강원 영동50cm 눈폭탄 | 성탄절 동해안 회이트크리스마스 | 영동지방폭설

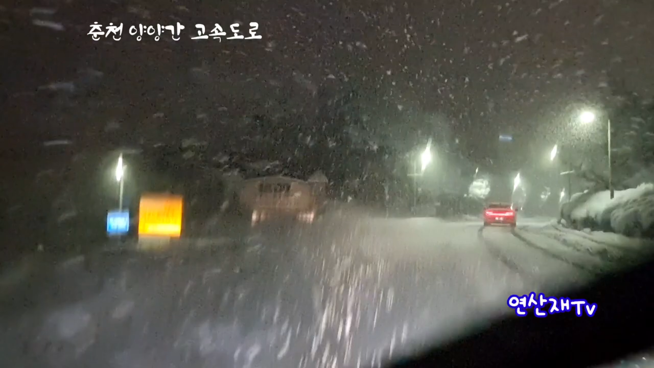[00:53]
지금 시간이 그 성탄절 지금 6시 40분 정도 됐거든요. 제가 눈 소식을 듣고 강원도 영동 지방으로 지금 왔는데, 원래는 그 속초로 해서 그 설악산으로 올려가려고 계획을 잡고 왔는데, 미시령 고개를 넘어갈 수 없습니다. 눈이 하도 많이 와가지고.